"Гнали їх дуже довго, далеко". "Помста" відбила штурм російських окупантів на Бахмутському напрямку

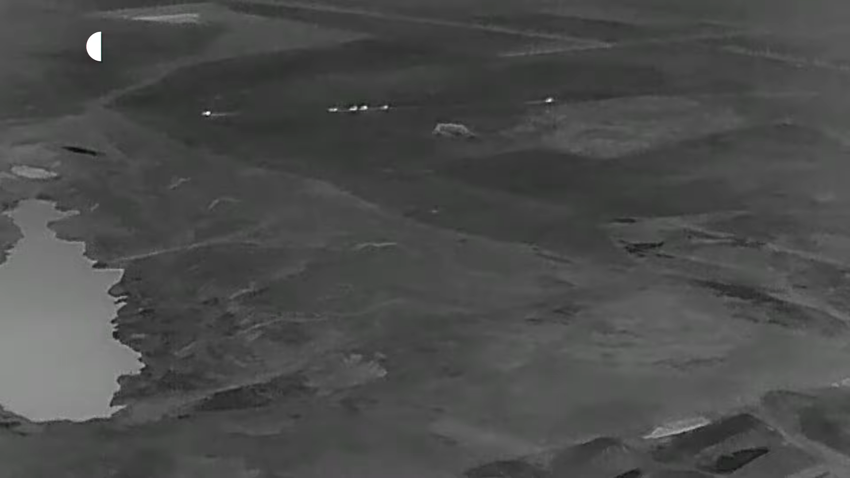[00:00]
«Було утром в районі п'ятої години.
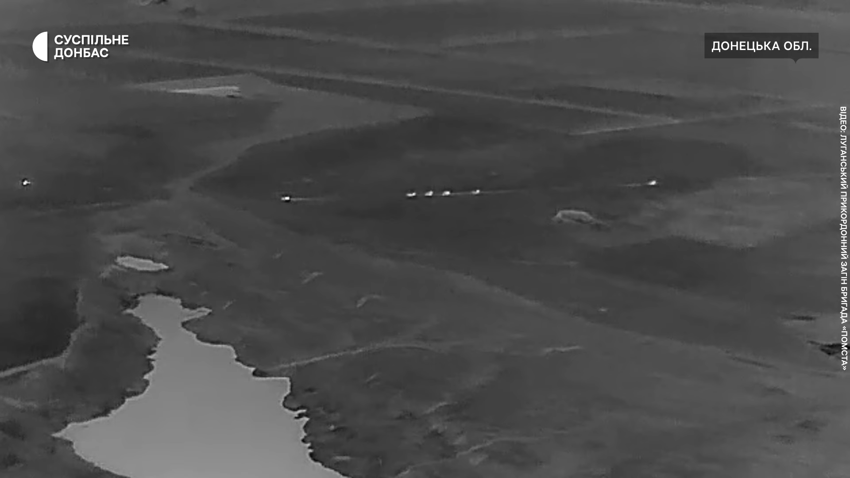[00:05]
Противник спробував провести штурмові дії на нашій позиції за підтримкою двох танків і п'яти броньованих машин БТР і БМБ.
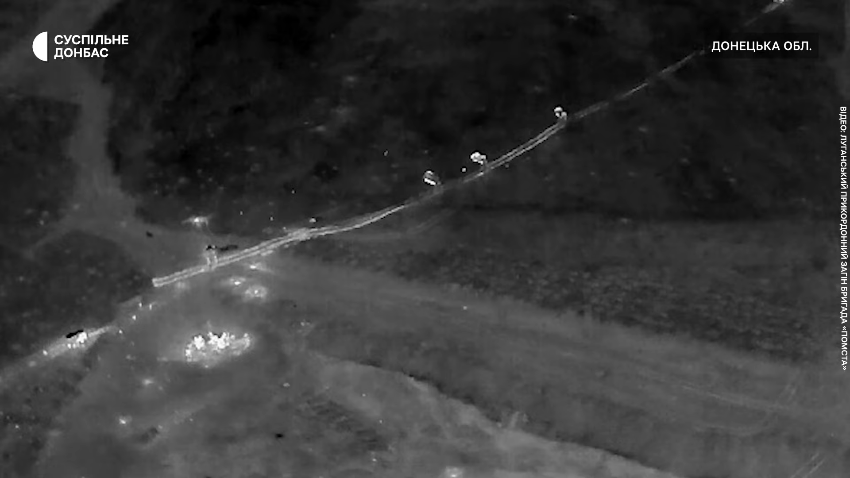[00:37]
Ці дві залишили, артилериста там добивали, а колону намагались навздогнати,
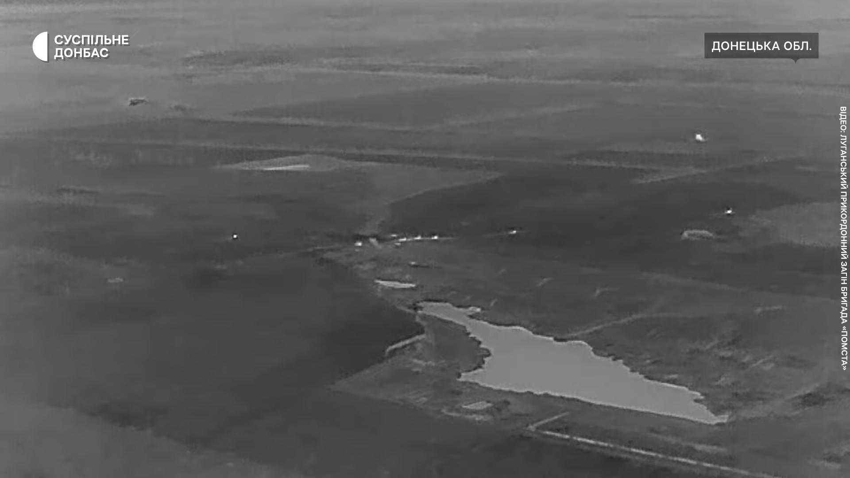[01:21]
з підбитого БТРа піхота почала тікати, недалеко теж піхоту догнали, а інша броня втекла. Мінування було дистанційне, все дистанційне, так що це територія противника, не контрольована нами.
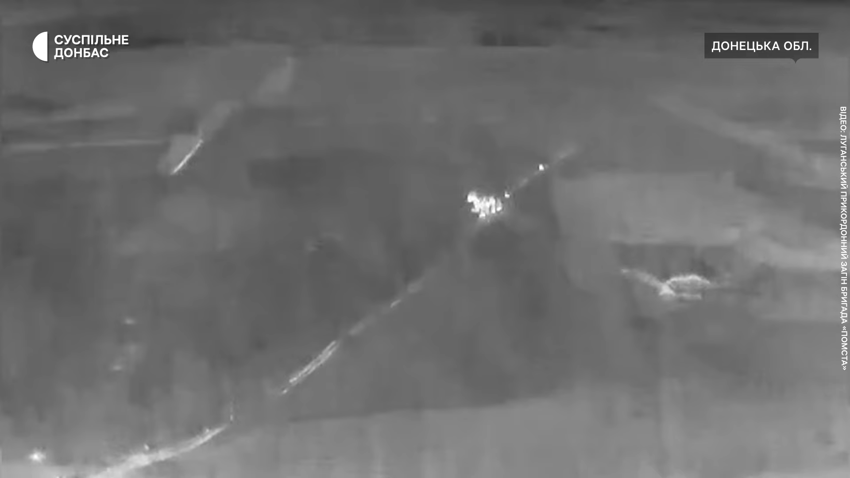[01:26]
За допомогою БПЛА, різними способами, різних БПЛА,